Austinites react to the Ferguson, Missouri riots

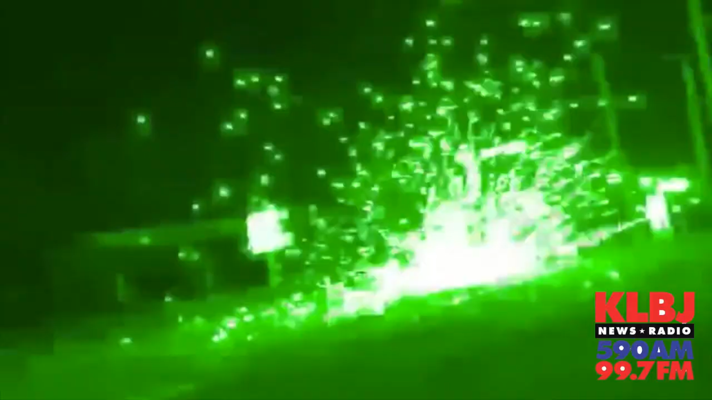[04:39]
There it goes. There it goes. They're now firing onto the crowd.
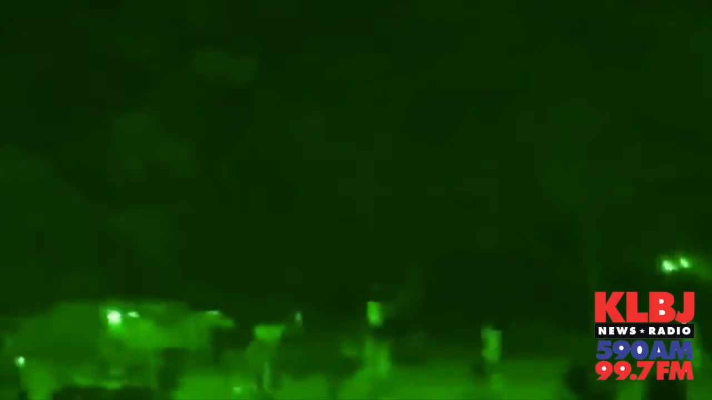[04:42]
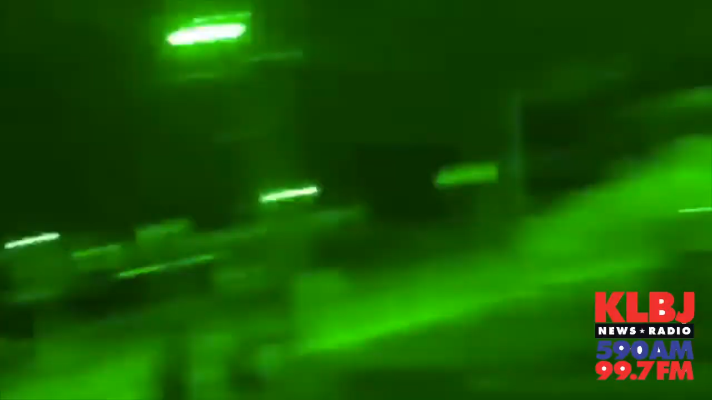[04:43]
Ow! Shit! They're firing rubber bullets. Fucking stop throwing! Stop it down! That's right! Let me look out!